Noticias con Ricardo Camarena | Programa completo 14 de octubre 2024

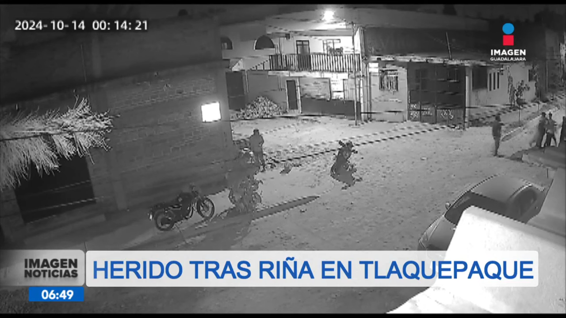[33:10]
Trasciende que uno de los involucrados golpeó con una botella a otro sujeto en la cabeza y acto seguido se escucharon varias detonaciones.